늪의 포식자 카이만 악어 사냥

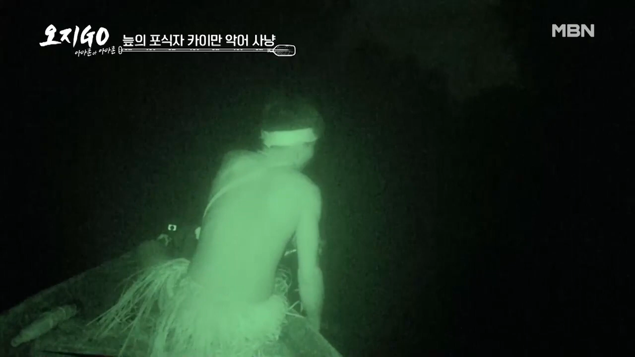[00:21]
솔직히 좀 공포스러워요. 나 솔직히 지금 좀 후회해.
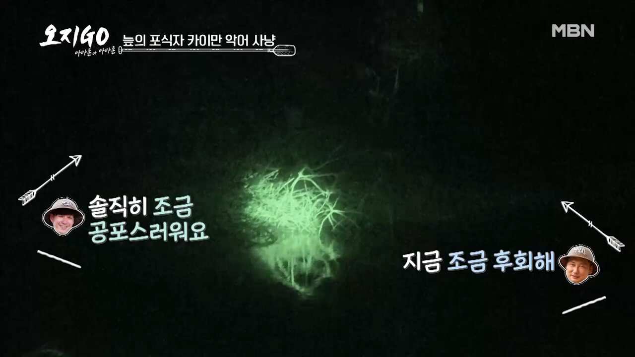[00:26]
지금 귀신의 집 온 것 같은 그런 기분이에요, 형.
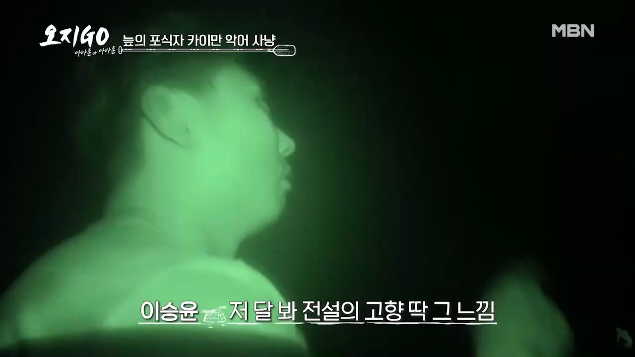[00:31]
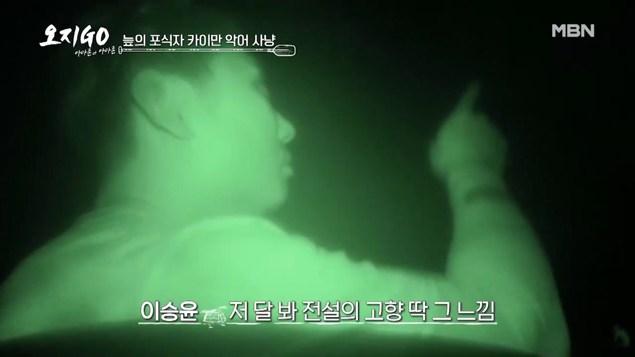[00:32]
저 달 봐, 달. 이게 딱 전설의 고향, 딱 그. 오. 저 달. 오.
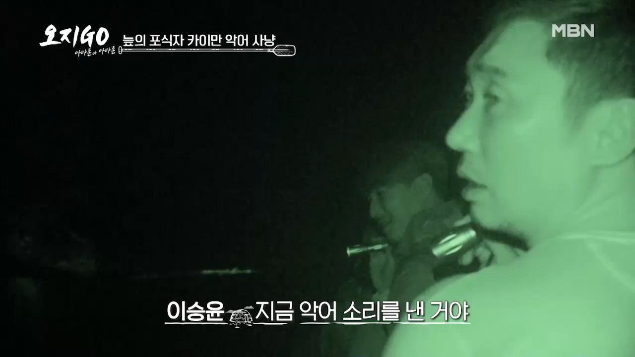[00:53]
지금 악어 소리를 내고 있는 거야. 악어 소리가 있다고? 지금 아르만도가 소리 내는 것 같은데?
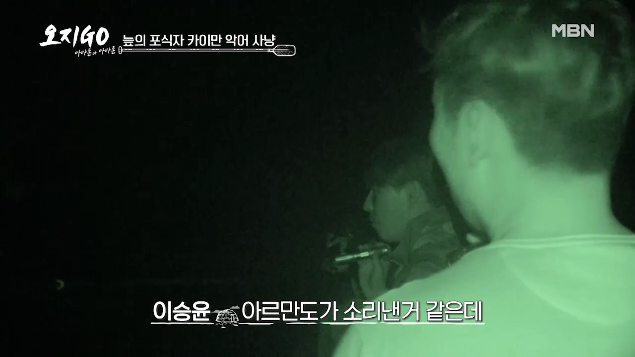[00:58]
어.
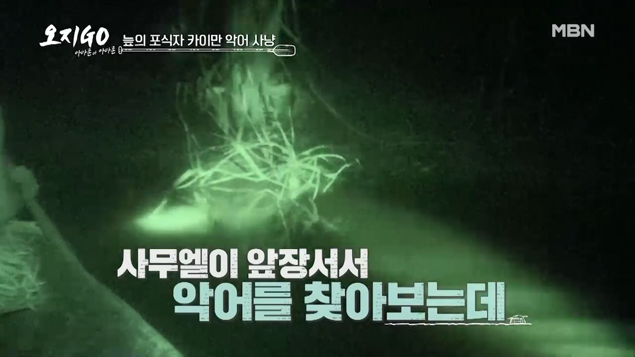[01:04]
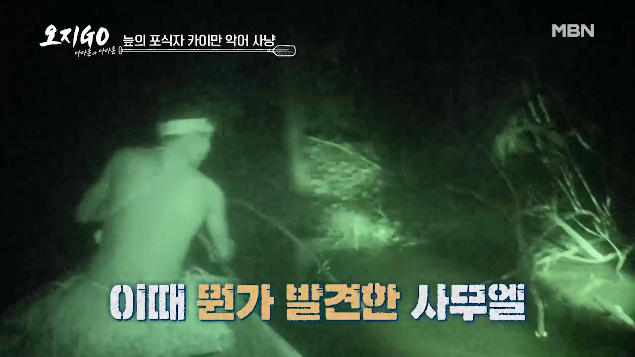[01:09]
저기 있다, 악어. 잡았다. 악어 찾았대요. 저기 있어. 악어 찾았다.
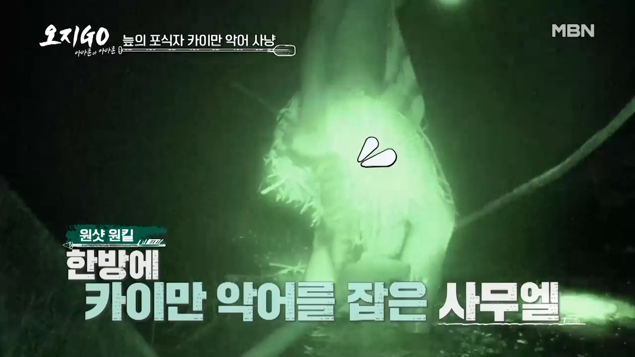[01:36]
우와, 맨손으로 악어 사냥이라니. 녀석 정말 대단하네, 그려.
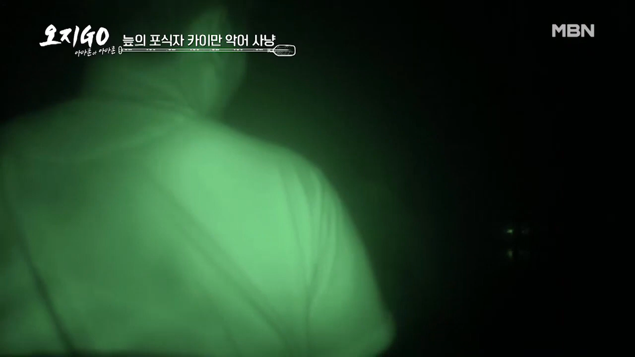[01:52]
잡았다, 잡았다. 멀리서도 보인다. 오, 도망갔어.
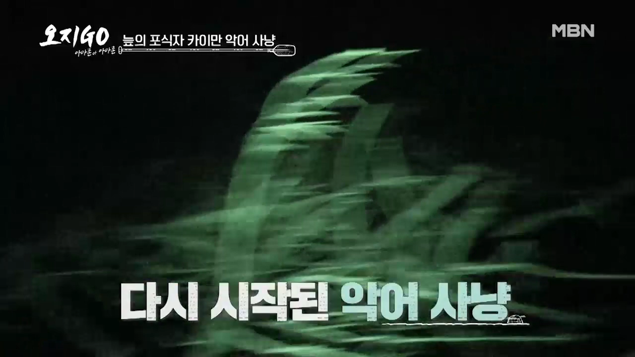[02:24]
모두가 숨죽인 채 다시 사냥감을 찾아보는데요.
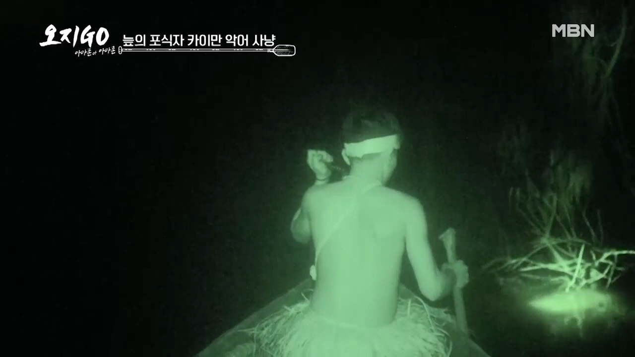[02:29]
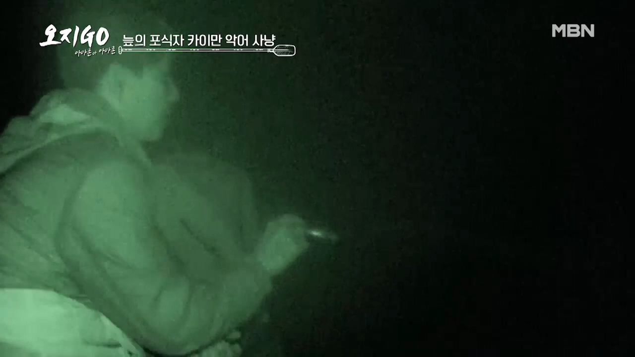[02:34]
분명 이 주변에 악어가 있는 것 같은데.
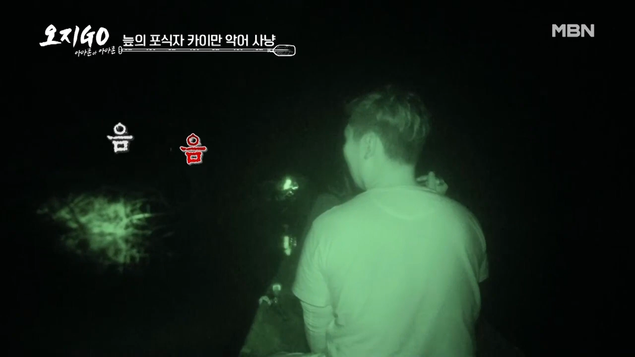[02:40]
여기 소리 들리냐 지금? 여기 이, 여기 뭐 있어 지금 이 안에? 어디 어디? 여기 숲 안에
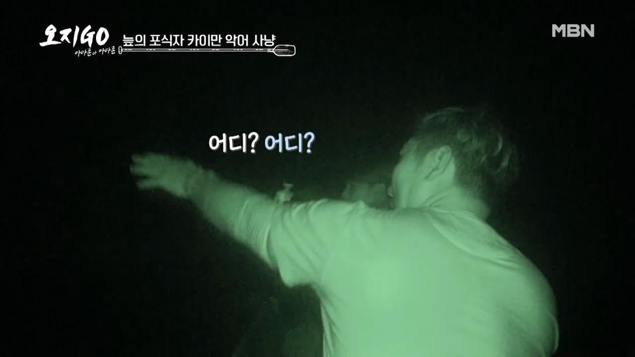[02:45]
막 소리 들리잖아.
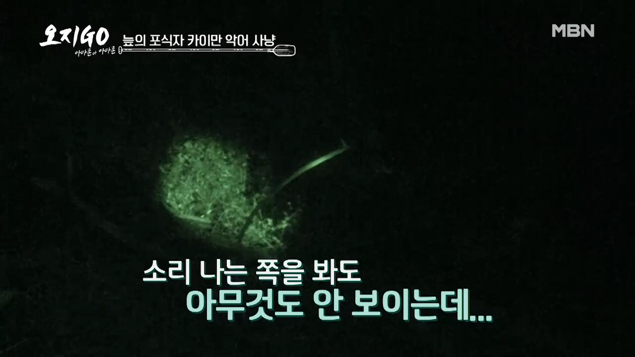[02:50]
오바이오 멤버 아이 아이 씨. 아이, 멤버, 멤버, 멤버.
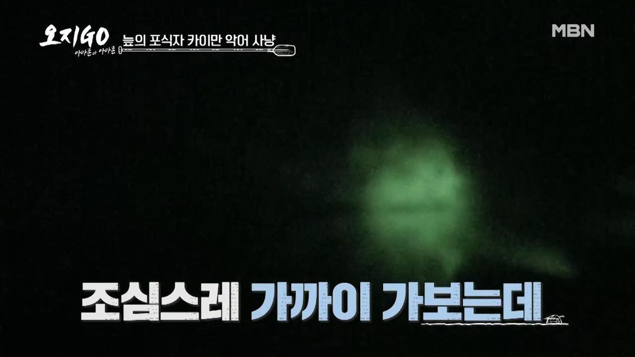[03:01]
멤버. 어? 정말 뭔가가 있습니다. 어디 왔어, 어디 왔어, 어디 왔습니다. 올가미를 조심스레 들이대는 아르만도.
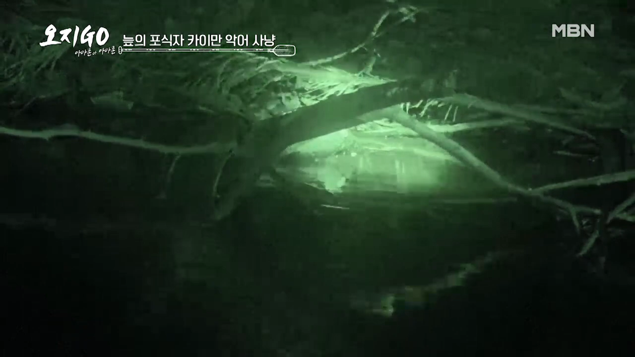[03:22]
잡았어. 잡았어. 잡았어. 과연 잡혔을까요? 잡았어. 일주일 후에 뵙겠습니다.